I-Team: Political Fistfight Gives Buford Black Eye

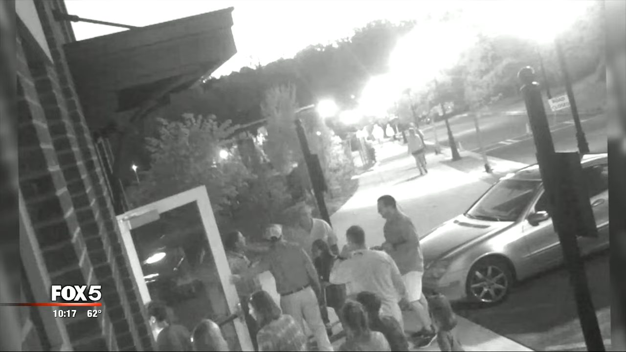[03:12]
Carson says Burge started swearing at them and insulting their mother. It looks like Harrison is kind of in his face a little bit.